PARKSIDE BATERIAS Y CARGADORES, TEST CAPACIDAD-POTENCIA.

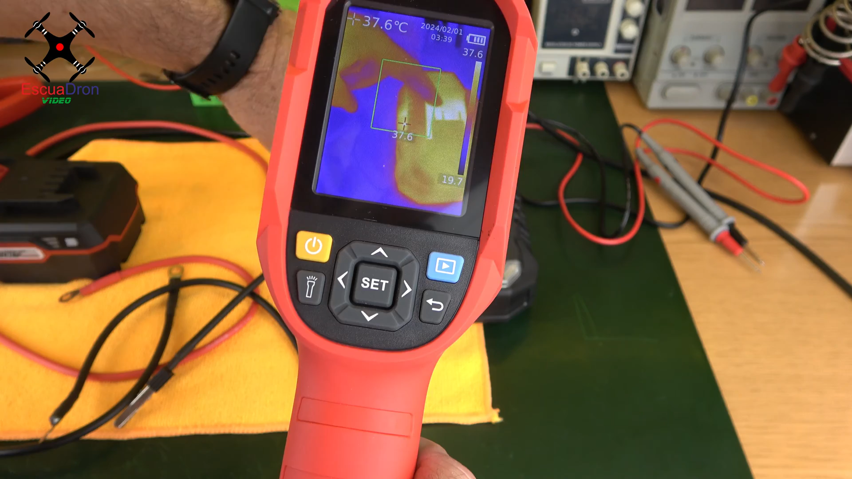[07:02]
On screen: spot 37.6°C
veis mi mano por ahí en la pantalla, es esta la zona que más se calienta en contacto con la batería,
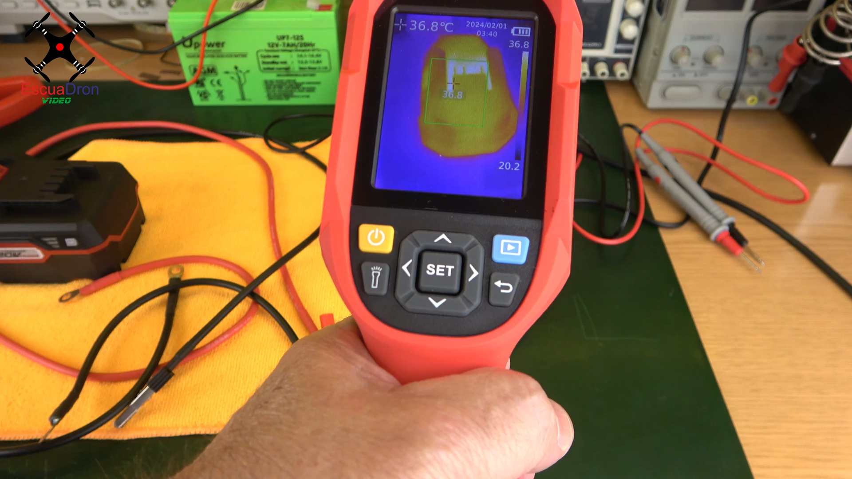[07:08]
On screen: spot 36.8°C
pero la temperatura máxima debe rondar los 37, 37 a 40 grados. Vamos, nada del otro mundo, así que tomo foto y os la muestro ahí.
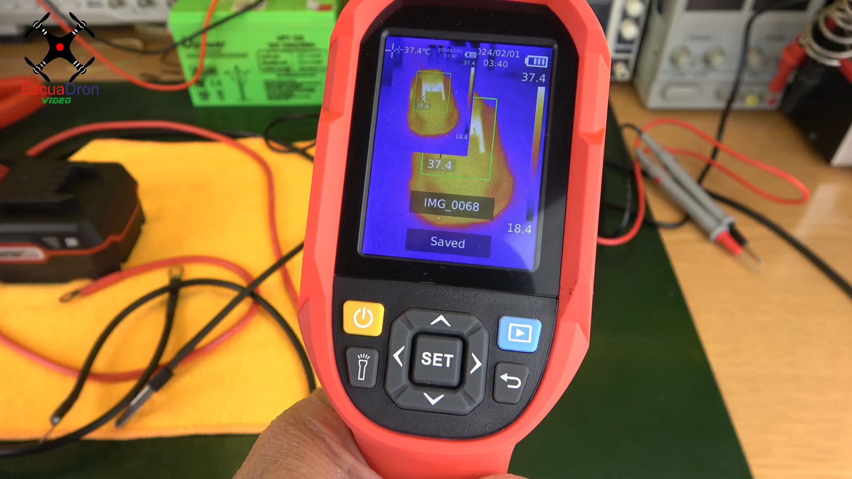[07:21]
Bien, ya tenemos la batería cargada a tope, el indicador aquí,
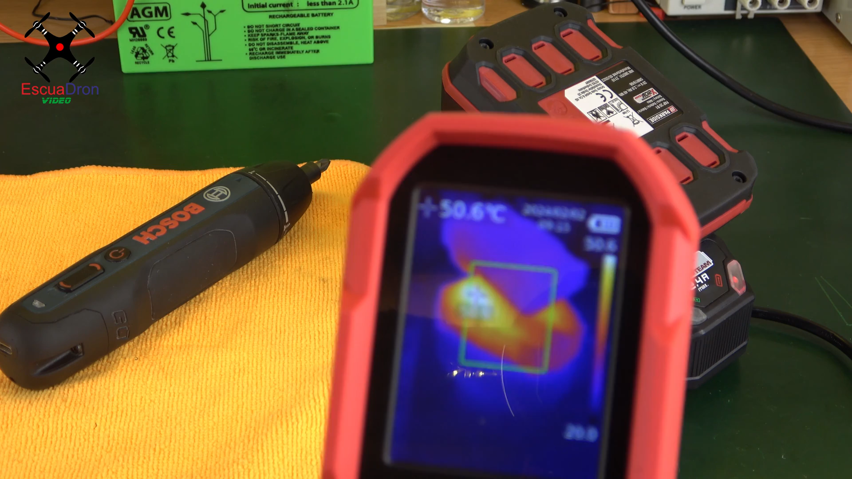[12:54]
Y hay una zona ahí, no sé si apreciaréis en las rejillas, que se llega a poner casi casi a 52 grados. 52 grados por la parte externa. Ahí están, sí, 52 grados y medio. La zona de las rejillas que es por donde suele salir el calor. Imaginaros la temperatura que hay internamente en los componentes electrónicos. Así que bueno, os voy a hacer una foto, os la mostraré ahí.